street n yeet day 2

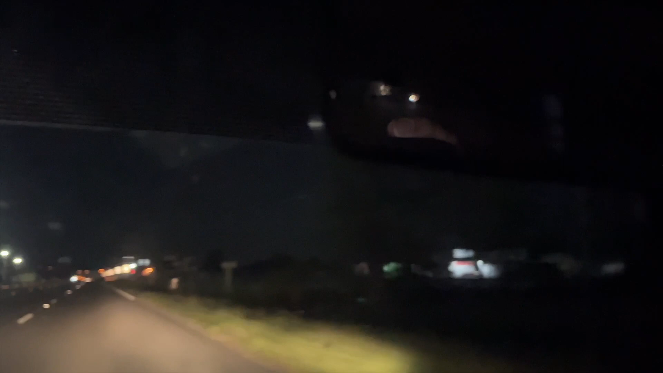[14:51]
I think it's down there where that big rig is pulling out. You have arrived. I have arrived. Darlington, Dragway.